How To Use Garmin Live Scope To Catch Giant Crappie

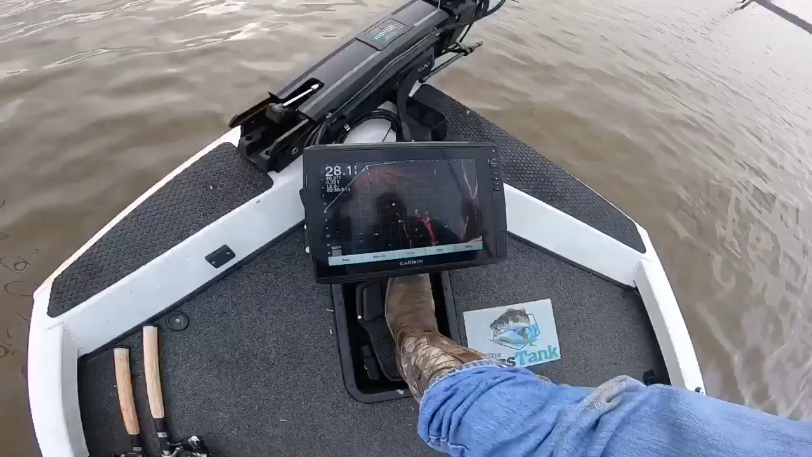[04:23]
Little, little guy. See him four foot out? Yep. And he's a little guy. So that's what we do. We just drop down to him.
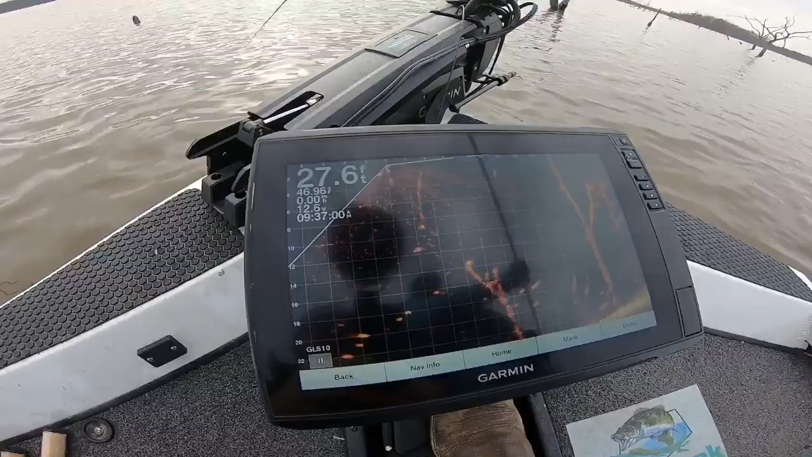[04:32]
On screen: depth 27.6 ft
I'll show y'all something's different that I see right off the bat that John does different than we would be doing bass fishing. My stuff's usually out here at 60. And John's got it into 24. Look, he's looking at now. See him?
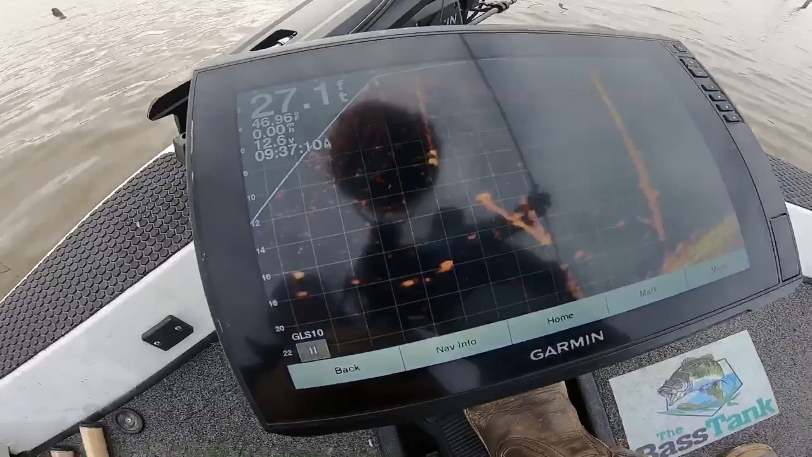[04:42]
On screen: depth 27.1 ft, water 46.9°F
See he's dropped a jig and he's looking at his bait right now. See the two right here in the center of the screen? The top of the middle one tops is jig and the one on the bottom is the cropping. He's coming up at it.
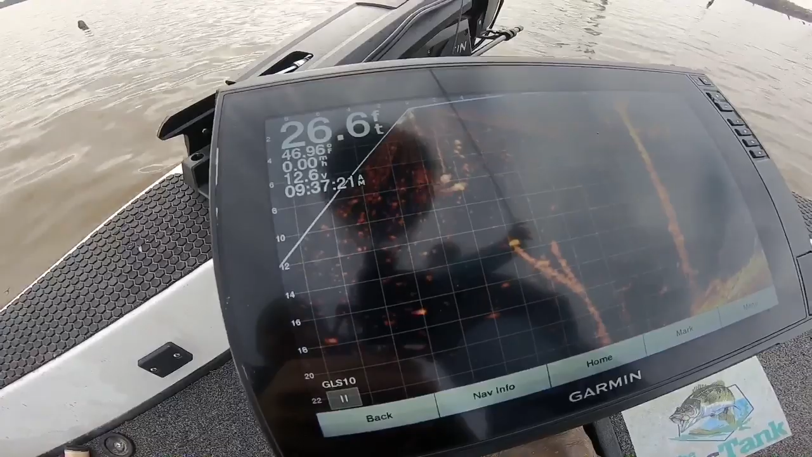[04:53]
On screen: depth 26.6 ft
You can actually see his fishing line. Here he comes up after it. He went the other way. Dropped it down to it.
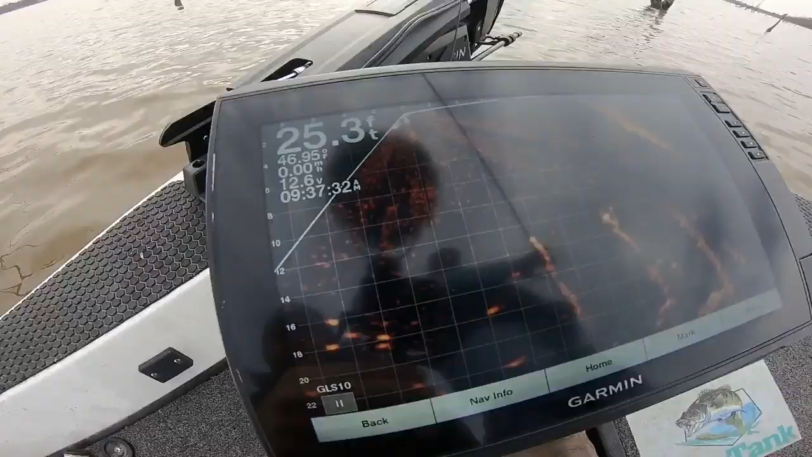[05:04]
On screen: depth 25.3 ft
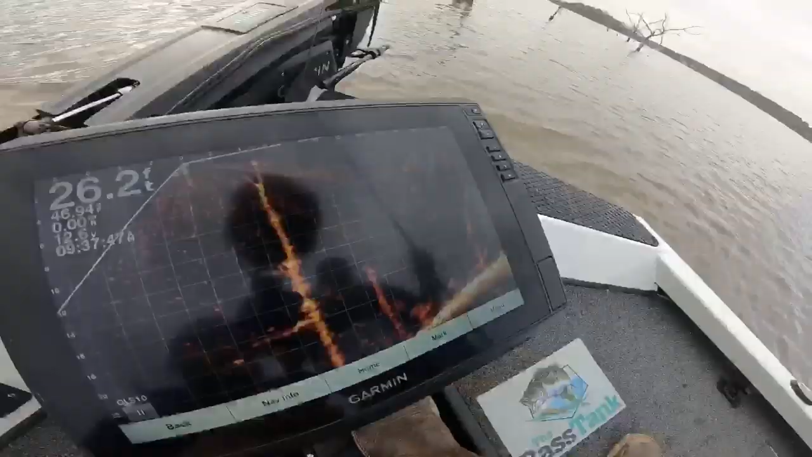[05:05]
On screen: depth 26.2 ft
By making it a smaller screen, you increase the size of everything that you're looking at.
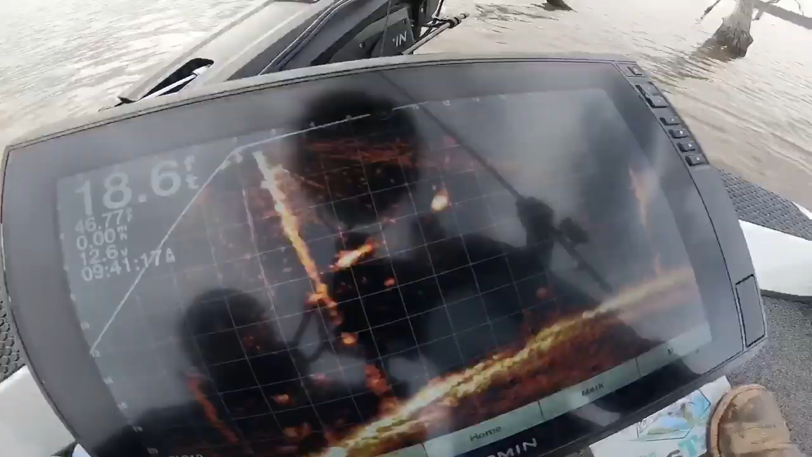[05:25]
That's a big fish. Very nice fish.
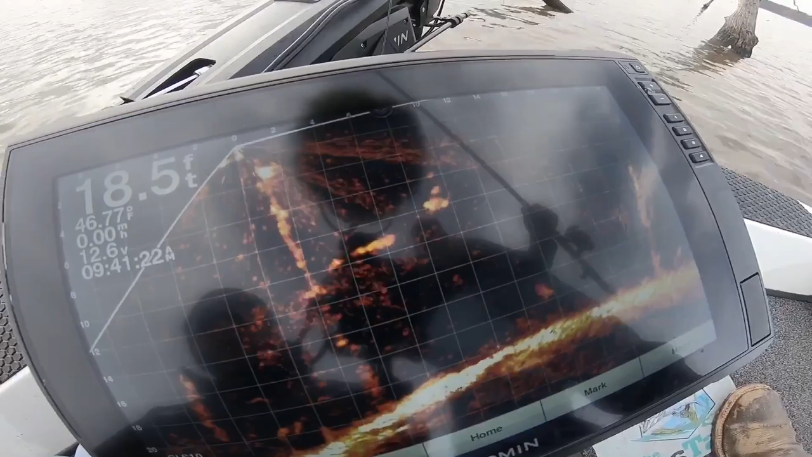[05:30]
On screen: depth 18.5 ft
Trying to keep it above him. Trying not to spook him. He's spinning and turning and checking. He's coming back up at it. And we got him.
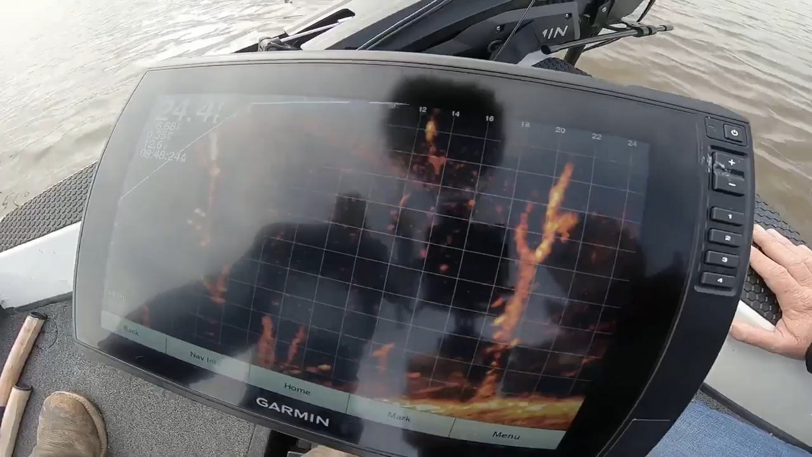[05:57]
See, just seeing all these tree limbs just makes me want to slow roll a half ounce blade through there.
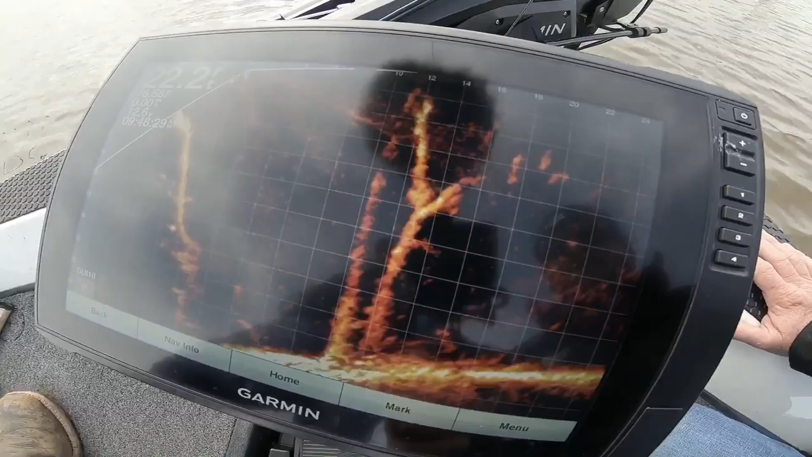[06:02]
Knock it up over those trees and watch some of those little big knots that he's calling a crappie.
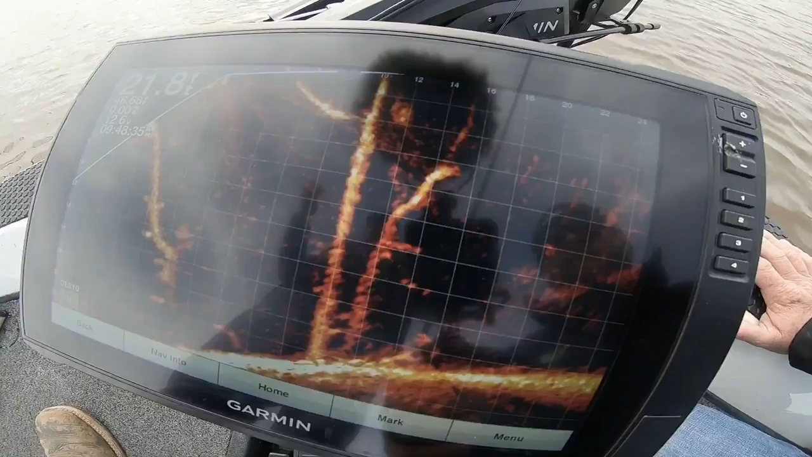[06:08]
Roll out. Have a set of eyes on it. The size of a quarter.
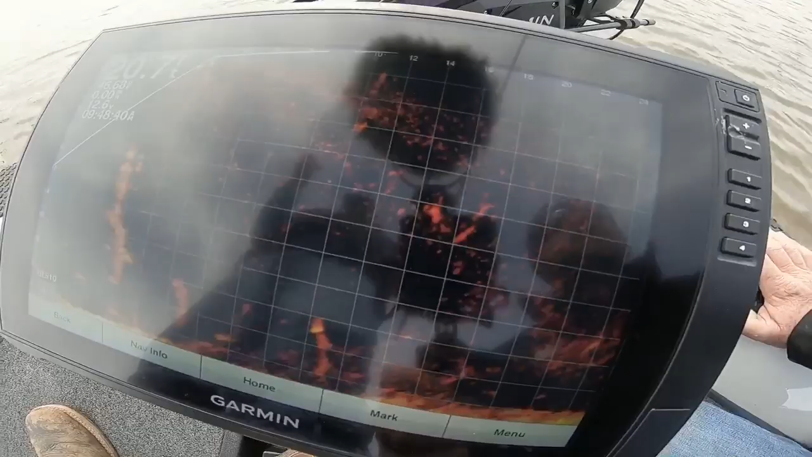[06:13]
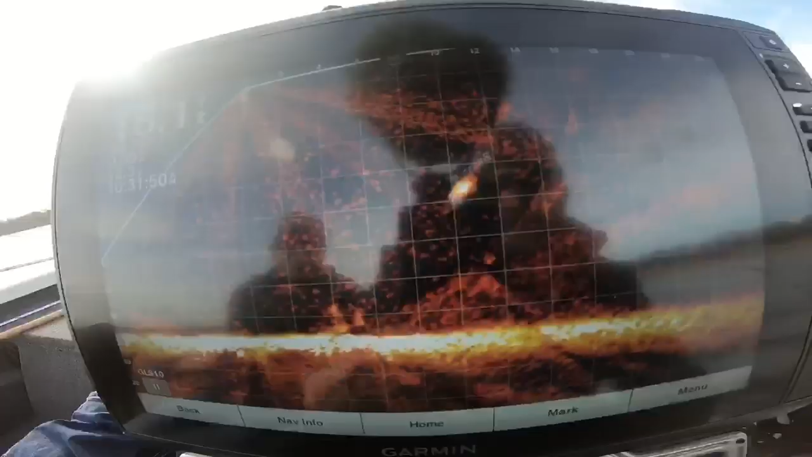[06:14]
This is the kind of fish I'm talking about that are roamers. You know, bogeys. Bogeys? Yeah, we call them bogeys. Type in bogeys.
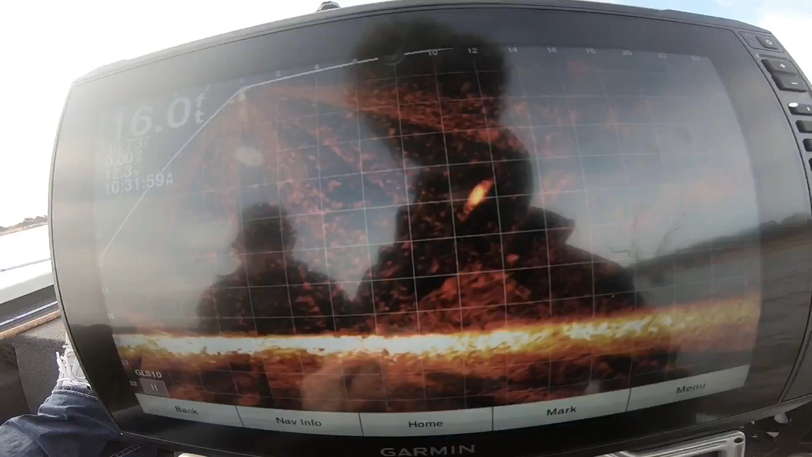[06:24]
On screen: depth 16.0 ft
That's the kind of coin. Oh, he came up quick then.
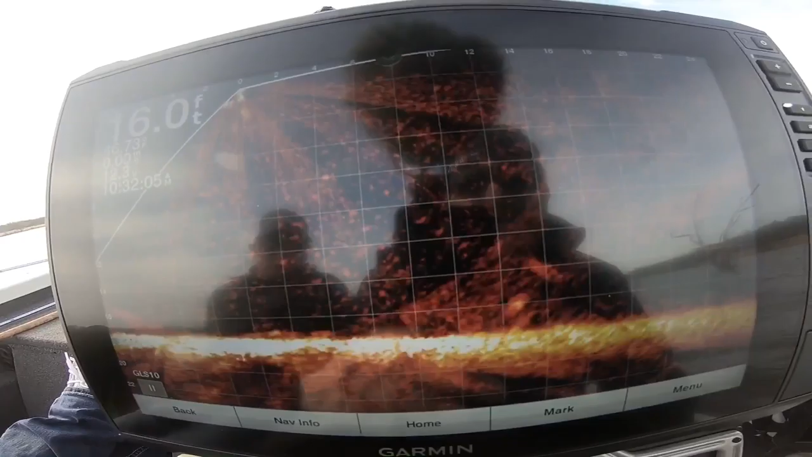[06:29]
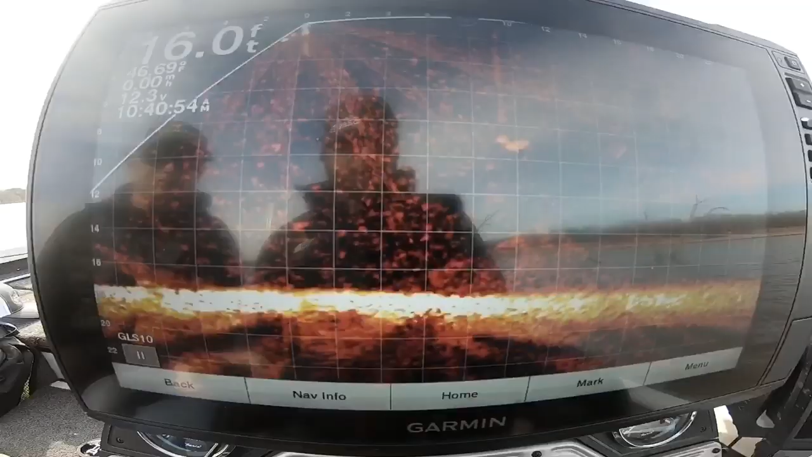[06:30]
On screen: depth 16.0 ft
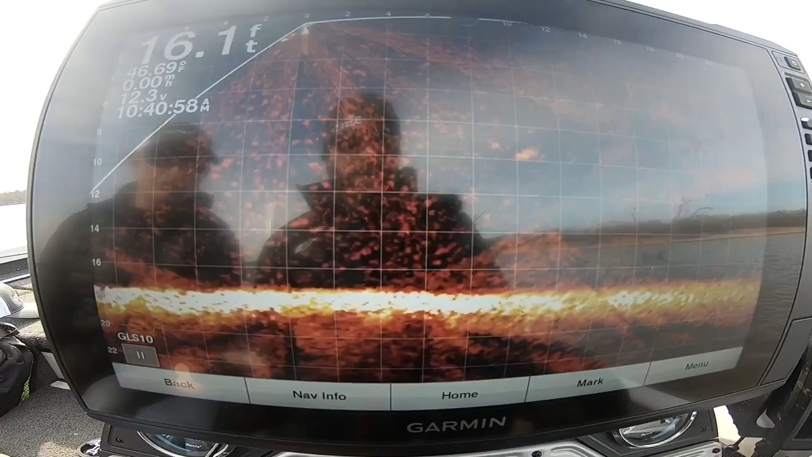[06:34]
On screen: depth 16.1 ft
Oh, you can actually see the shape of the crappie for a second there. Yeah. You can tell where the head of it is and the tail of it.